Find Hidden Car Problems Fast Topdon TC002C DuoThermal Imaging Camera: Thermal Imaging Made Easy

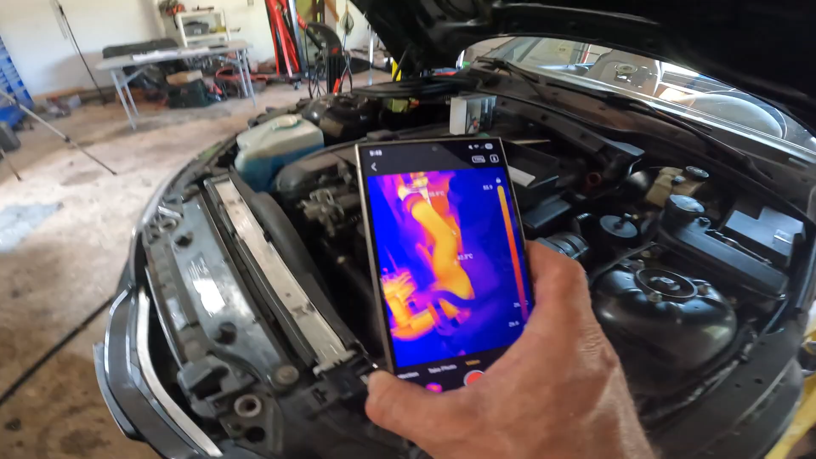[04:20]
so you can also use this for cooling systems we can check to see if there's any blockages i can see the output temperature of my upper radiator
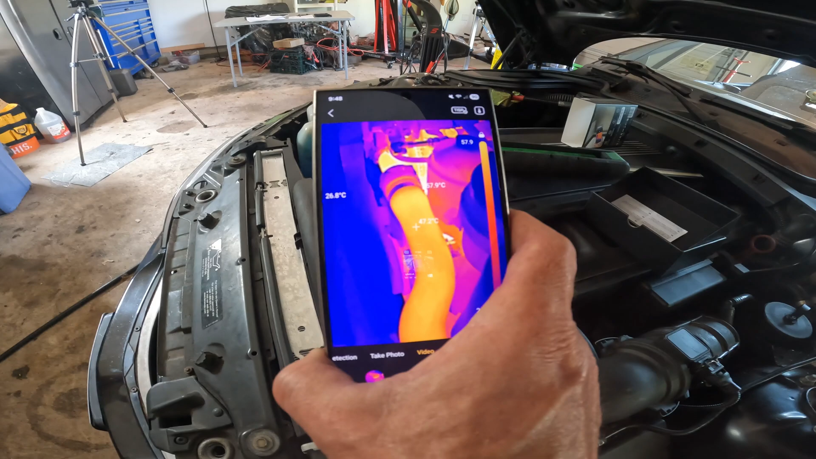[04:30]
hose that's my thermostat right there it gives a really really good quality image
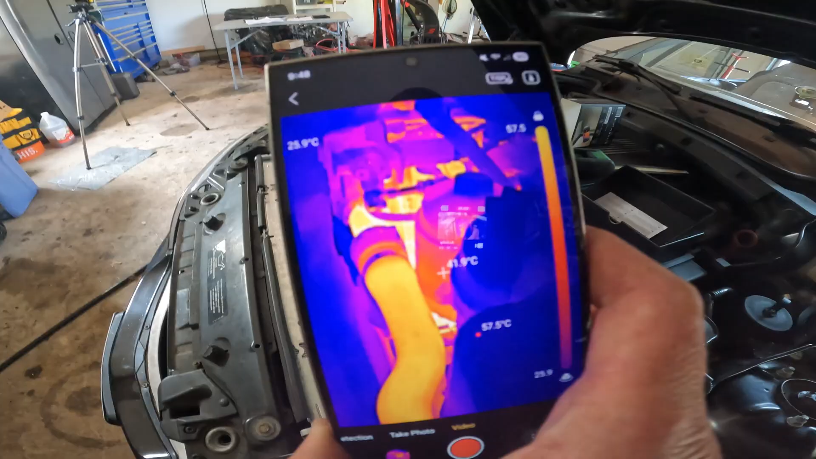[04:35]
hopefully you can see that because it's really really clear on my smartphone so i come over
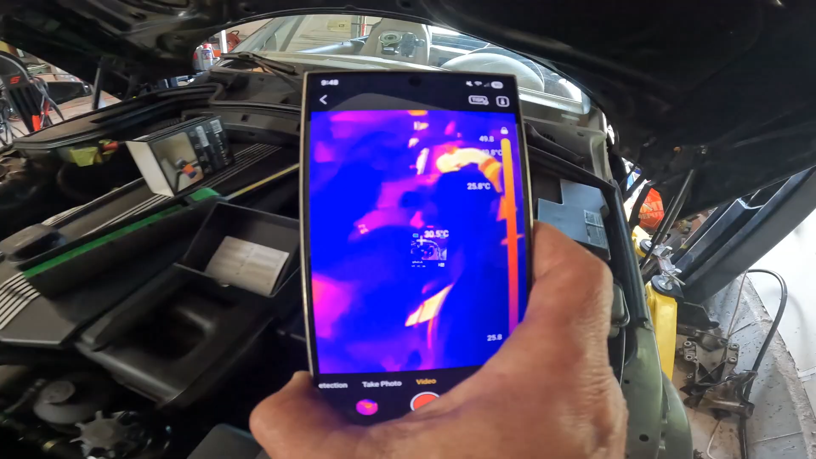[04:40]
here i can check i have another heater pipe which is going to my expansion tank
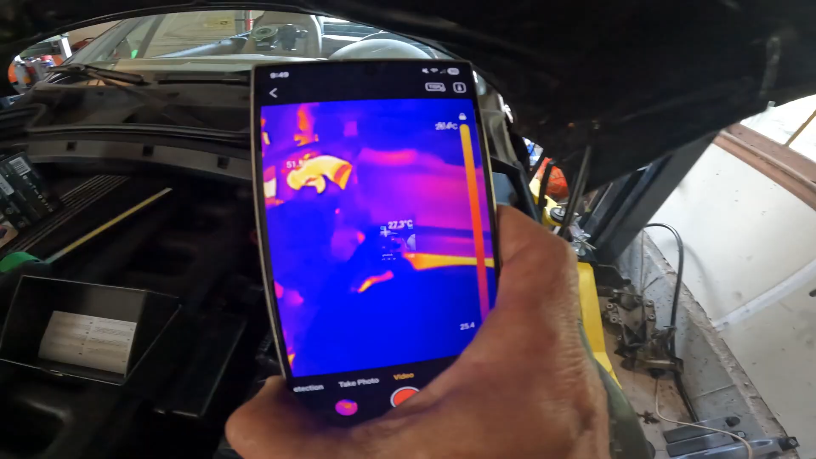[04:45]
so i can check to see if i have good flow to
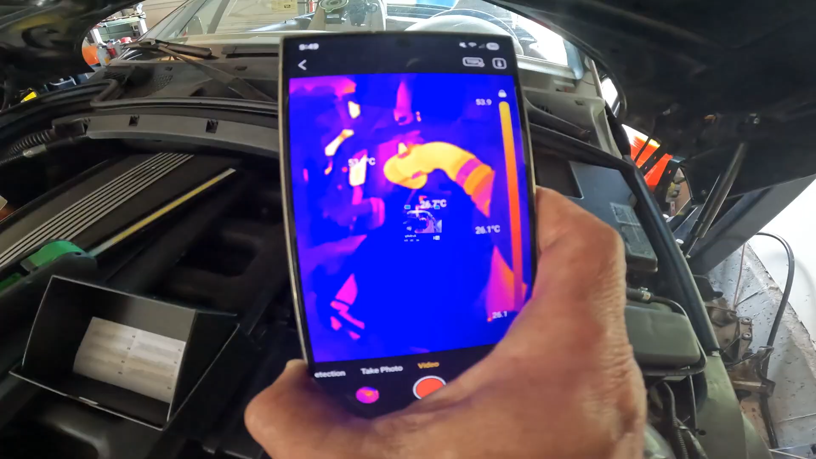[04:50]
my expansion tank and look for any kind of issues with the hoses obviously
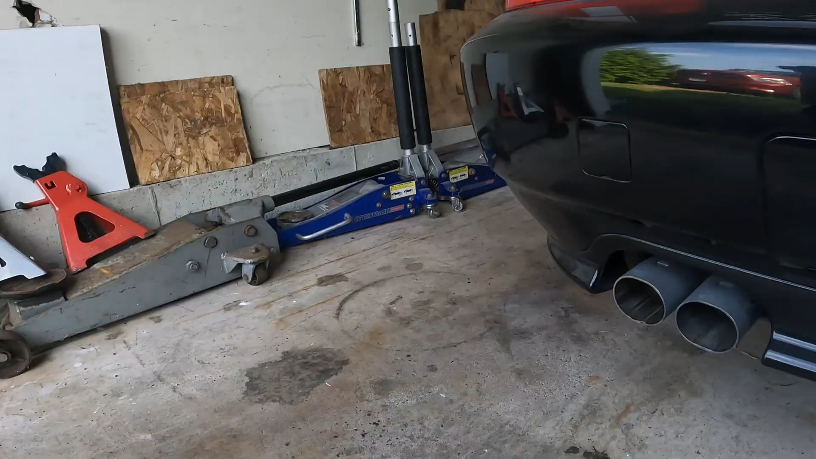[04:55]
you could use this for looking for exhaust leaks as well
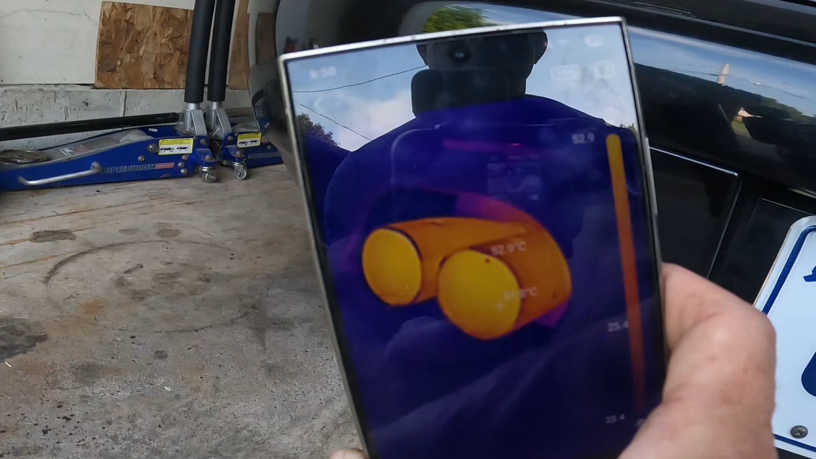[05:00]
you see there's the exhaust signature you had a small leak you would
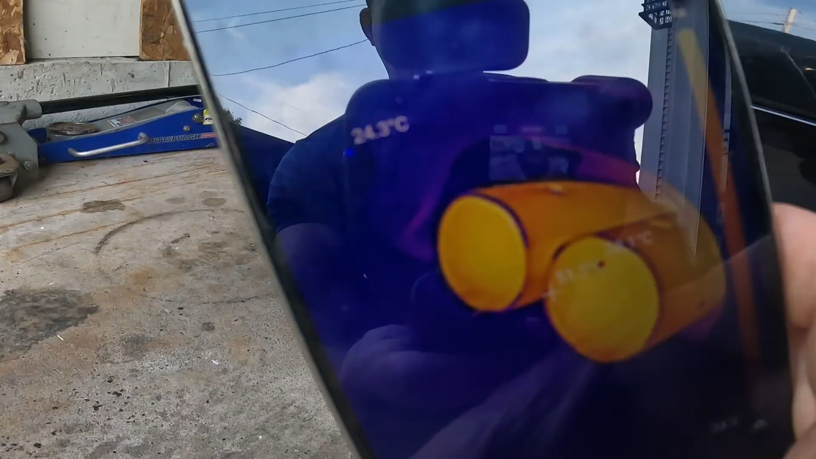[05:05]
absolutely see a hot spot i have an electric connector right over here if that was left
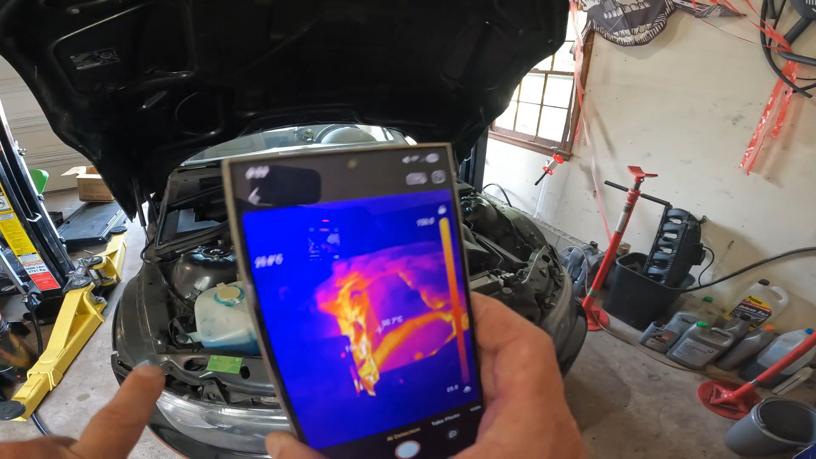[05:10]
loose or battery terminal was loose this would show up as a heat signature and you would
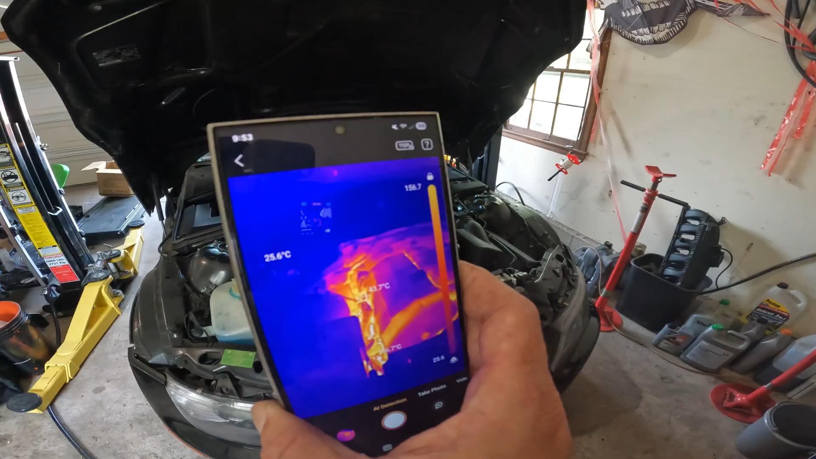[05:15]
absolutely catch that before it caused a problem when you can give your customer a clear
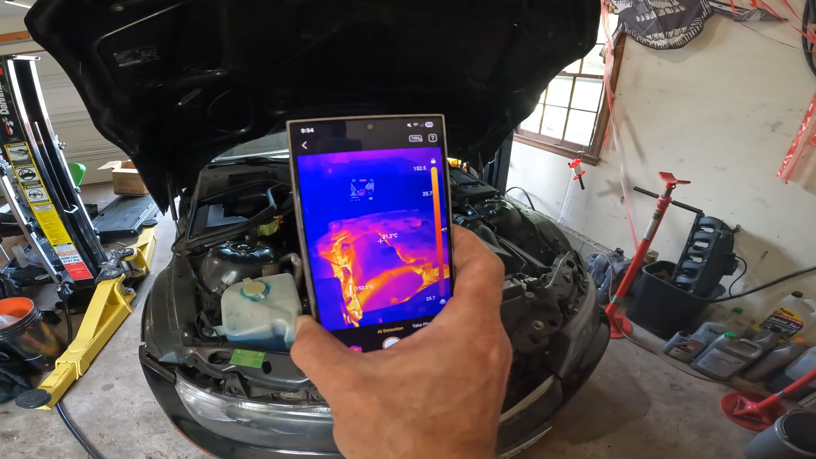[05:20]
visible picture of a failure it definitely helps you sell the job and helps you solve the problem if you're a diy and this turns your smartphone into a really